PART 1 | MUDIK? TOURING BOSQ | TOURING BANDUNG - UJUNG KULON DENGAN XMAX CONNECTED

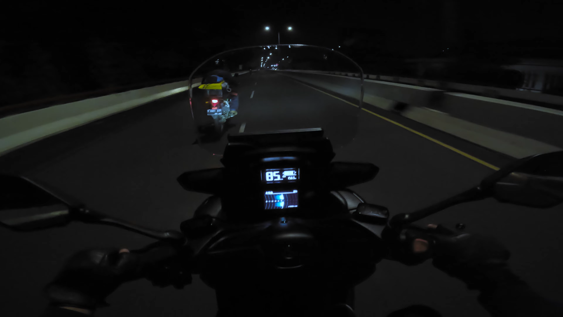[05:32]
Cuaca yang dingin, sepi, enak banget pokoknya.
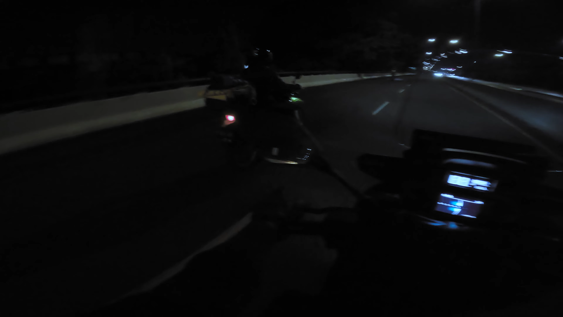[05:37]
Perjalanan kali ini perjalanan pertama yang paling jauh, yaitu Bandung to ujung kulon Taman Nasional.
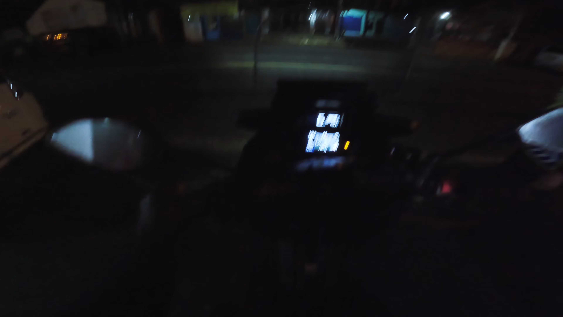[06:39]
Setelah kita sudah sholat, langsung kita pergi lagi dan sekarang kita sudah sampai di perbatasan Kabupaten Bandung Barat sama Cianjur.
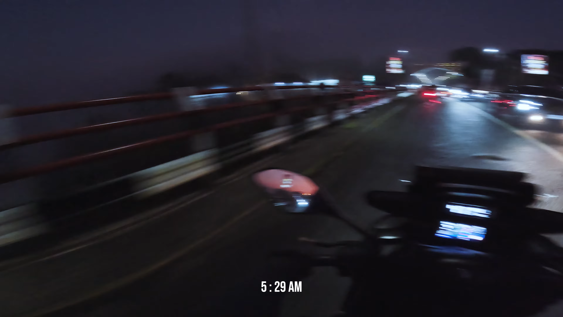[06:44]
Sampai mana ini?
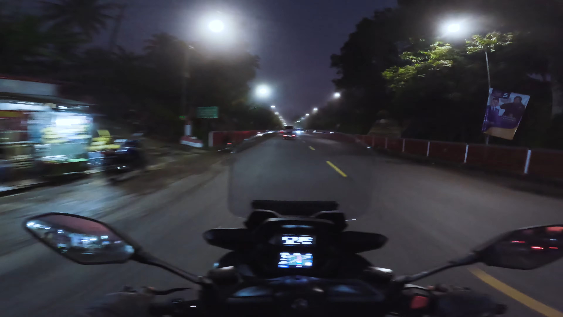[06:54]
Di sini masih tulisan kilometer 3 doang, ya.
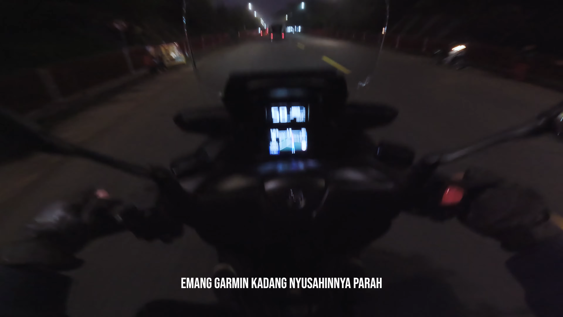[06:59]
Pokoknya 11 km lagi ke Jalan Tanjung Sari.